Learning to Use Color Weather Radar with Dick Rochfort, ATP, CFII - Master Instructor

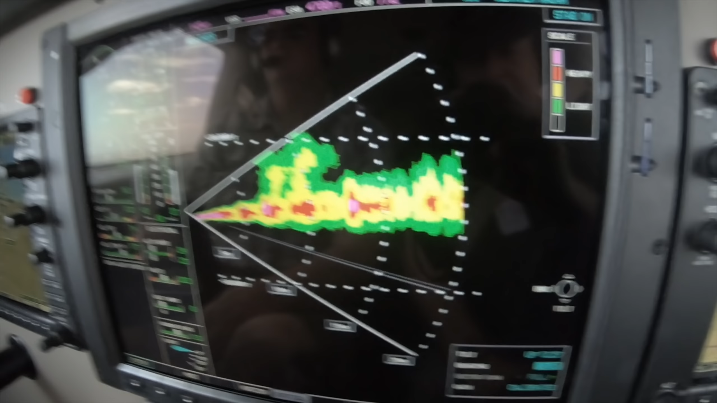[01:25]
Remember that radar requires resolution as it gets closer, just like a flashlight does.